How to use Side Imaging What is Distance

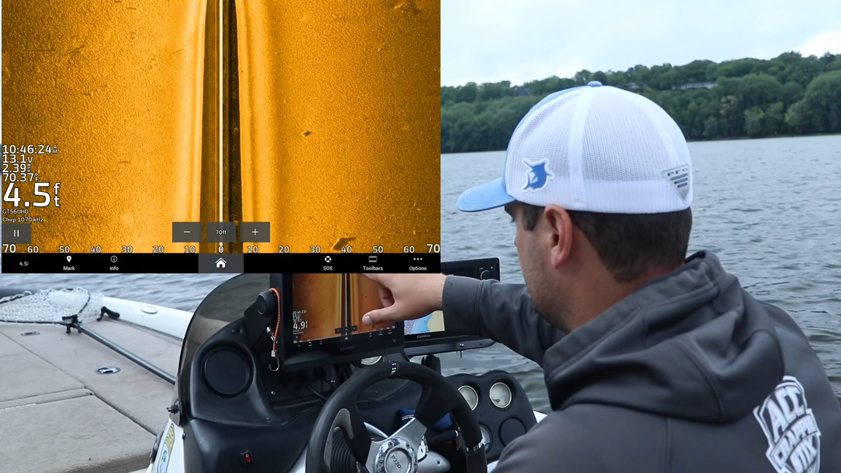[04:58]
On screen: depth 4.5 ft
of the screen is where your boat is that's where your transducer is sending the beam down we're gonna hit a sandbar here hold on and then once it sends a signal down and it hits the river bottom of the lake bottom it sweeps to the left and sweeps to the right creating a side image
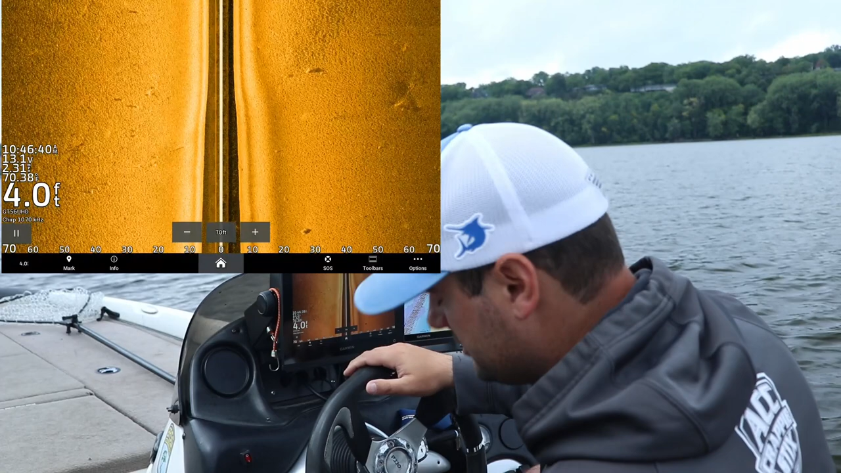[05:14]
On screen: depth 4.0 ft
or a image of the river bottom or the lake bottom cool thing about the river systems you can see the sand ripples let's even zoom in here let's see these sand ripples right here that's the current building up
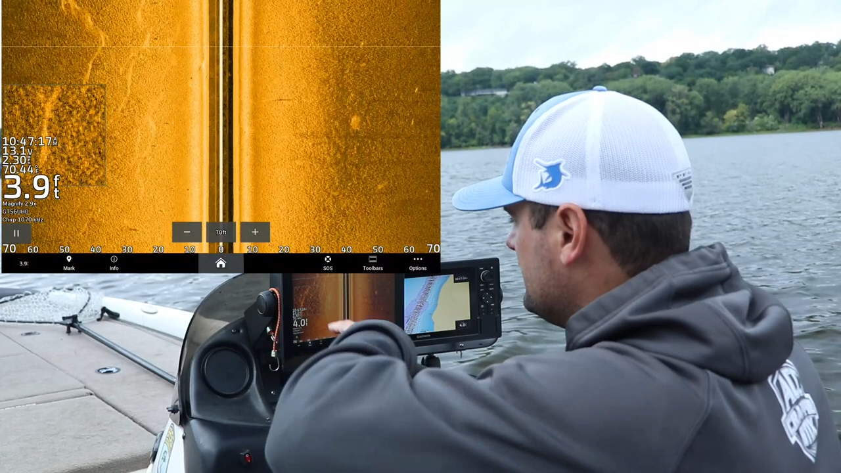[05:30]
On screen: depth 3.9 ft
these little sand ripples and there's a fish there's a itty bitty fish right there you can barely see it there's a fish right here see the shadow these are just some smaller fish nothing I really want to chase after today but the cool thing about side imaging it gives you a layout of the structure not only the cover like the trees and the brush piles and rock piles but it gives you an idea of how the structure the lake contours it kind of laid out where they're in this case the river contours
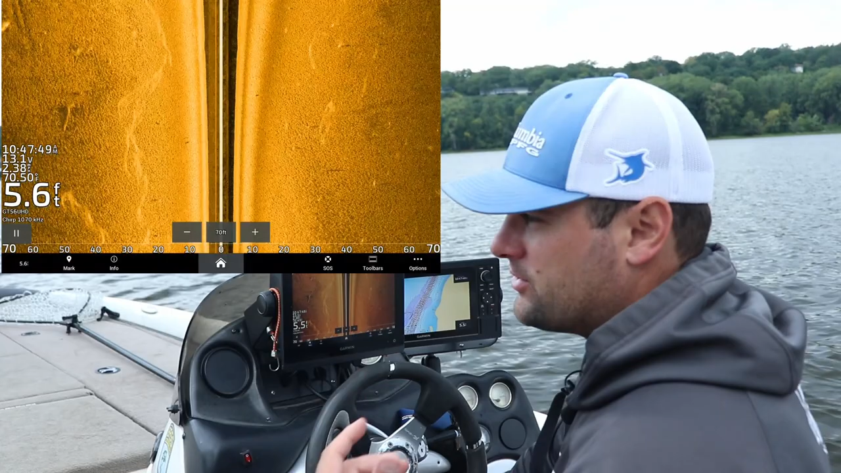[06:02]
On screen: depth 5.6 ft
so I strongly suggest if you do want to get a fish finder because this is a question that always pops up if I got a fish finder at 300 bucks 500 bucks whatever it is maybe got more get something with side imaging even if it's an used unit two three four five years old get something with side imaging you're gonna be very happy because you're gonna be able to cover a ton of water you
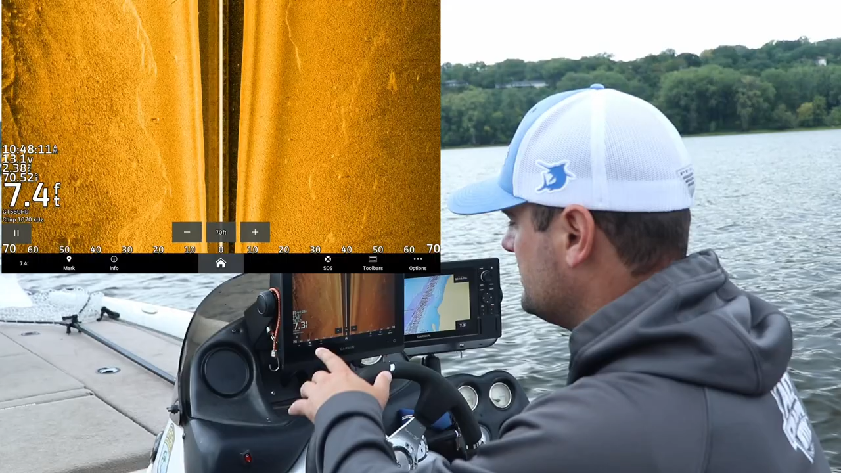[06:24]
On screen: depth 7.4 ft
can see I got my side imaging 70 foot left and right right now but you're gonna be able to cover a ton of water find those rock piles brush piles and get on those fish a lot easier
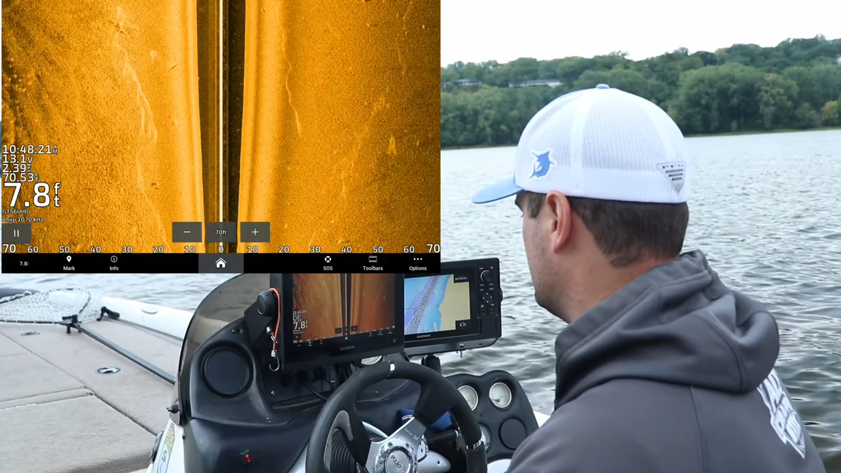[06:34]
On screen: depth 7.8 ft
one other thing because I know people are gonna ask like how does the zoom function work on any of the Garmin
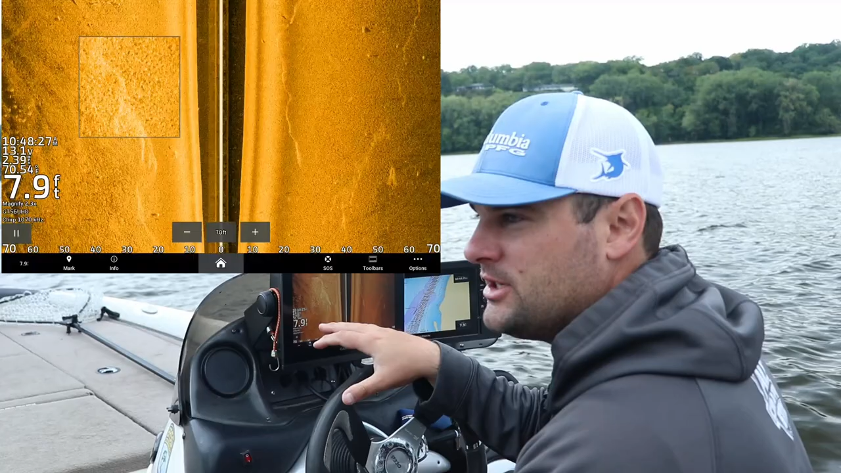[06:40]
On screen: depth 7.9 ft
units that are touchscreens you just basically pinch the screen like you would on your smartphone using Google Maps or something and you can actually zoom in and out just
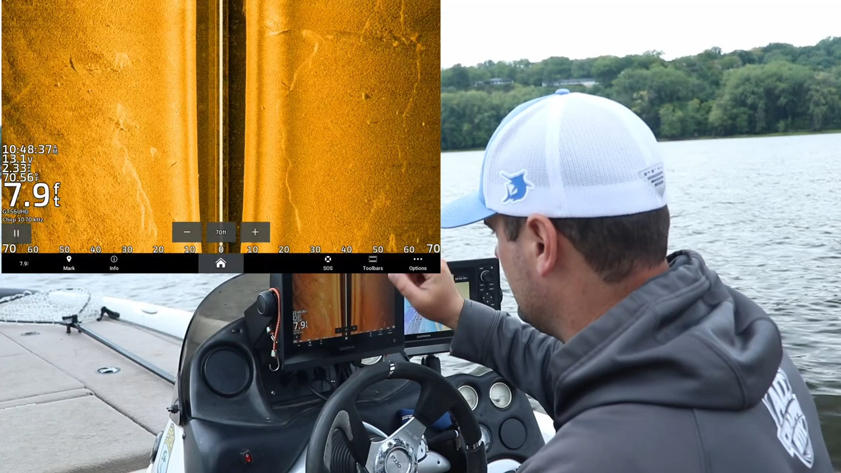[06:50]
On screen: depth 7.9 ft
like that if you don't have a touch screen you can go to your options menu and under the zoom function you can click the zoom and then you can change up here how how zoomed in you are the magnify option you can zoom in six times to 1.1 times so
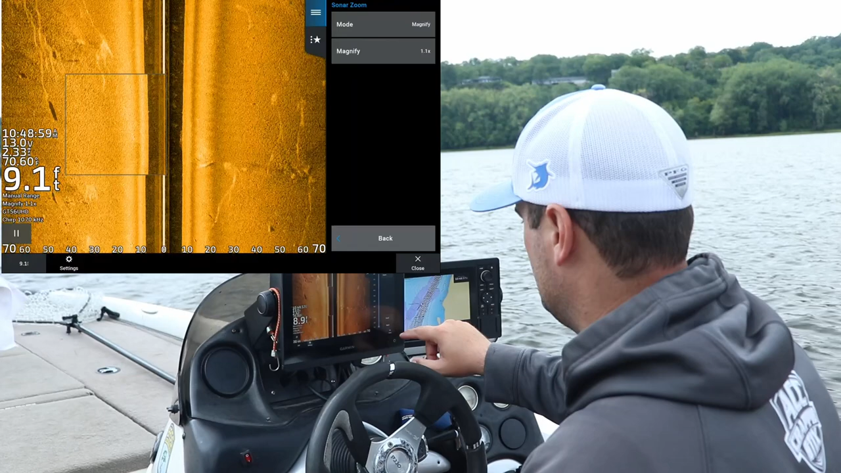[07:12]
On screen: depth 9.1 ft
I usually just leave it off and then I just use my fingers to zoom in
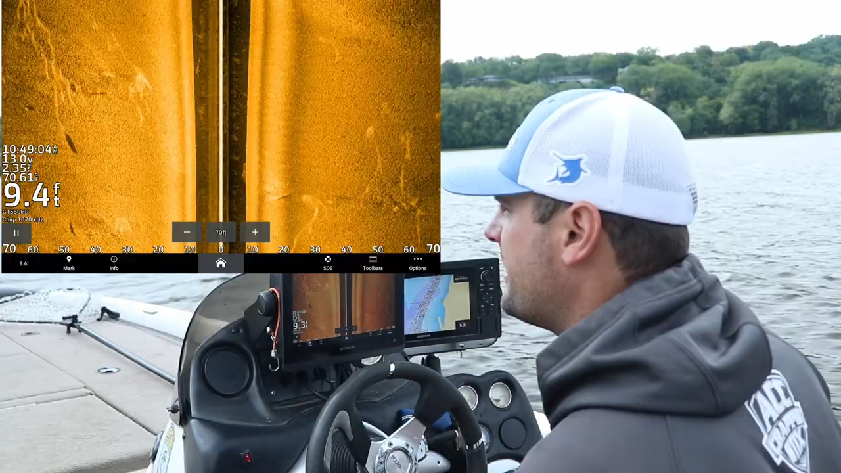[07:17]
On screen: depth 9.4 ft
and out well as you guys saw as we go under that bridge there's a bunch of other fishermen
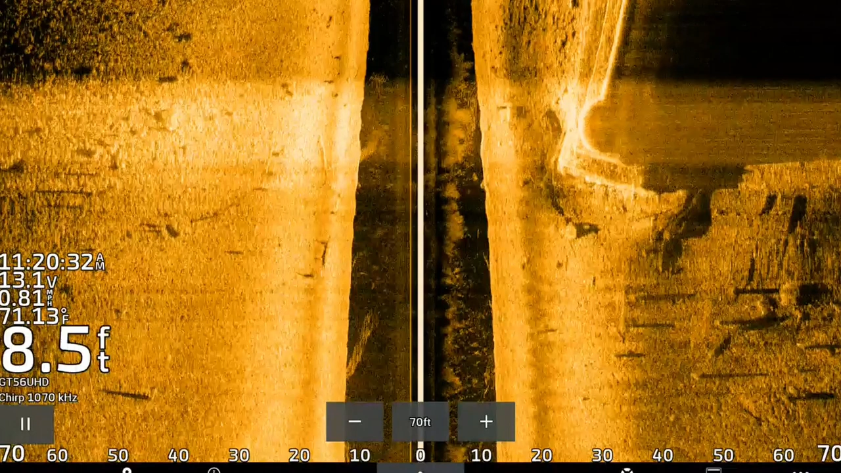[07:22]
On screen: water 71.13°F
there so I didn't really want to disturb them but as you went under the bridge you could see the big bridge piling on both the left and right side of the screen I went through a couple times just drawing the crankbait there's actually quite
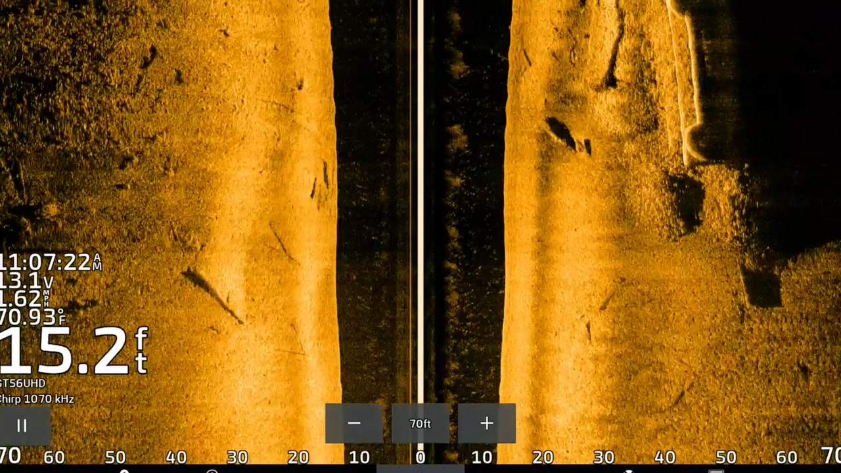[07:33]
On screen: depth 15.2 ft, water 70.93°F
a few walleye fishermen right there right now so didn't want to do want to anger them didn't want to get in their way but right now you see on the screen
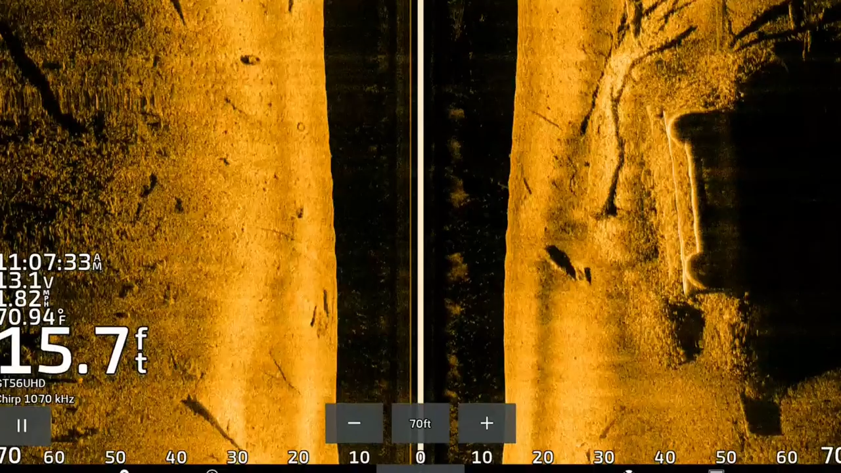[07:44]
On screen: depth 15.7 ft, water 70.94°F, speed 1.82 mph
10 feet of water there are bait fish there's some weed lines starting and probably like three four five foot of water but to judge how far away that weed
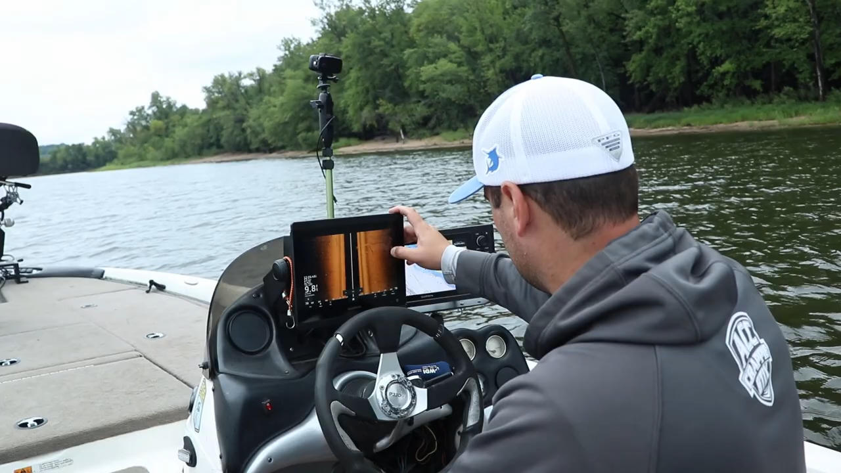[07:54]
line is so it's about 60 foot from my center line but then I got to subtract out how deep it is which is about 9 10 feet so it's really about 50 feet away that's the edge of those weeds because that was the biggest question that came up a bunch of how to find the distance away from something now again as like you see the school of bait fish big school of shad right there or shiners or something as that those schools of bait fish go to the bottom